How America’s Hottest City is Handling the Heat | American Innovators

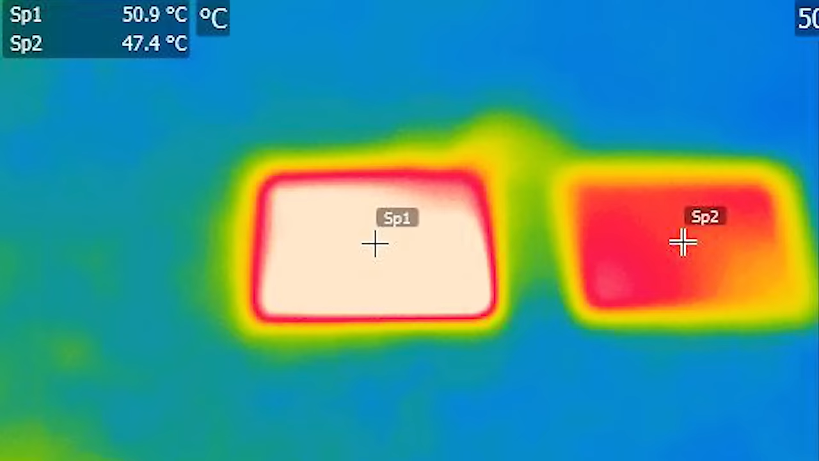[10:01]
you can actually see that one of them is much hotter than the other. That's incredible.